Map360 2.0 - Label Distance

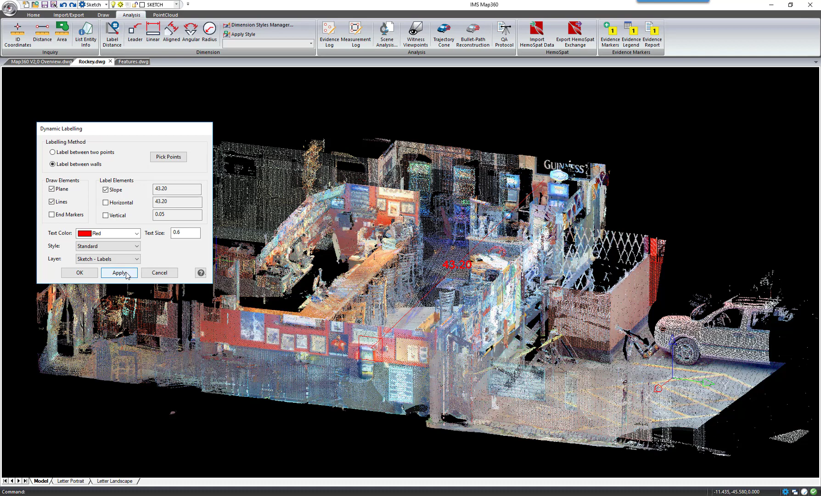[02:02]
Once again, you can update the text color, the text size, the style and layer, and apply those changes. And once you're happy with that label, select OK and the label will be drawn for you.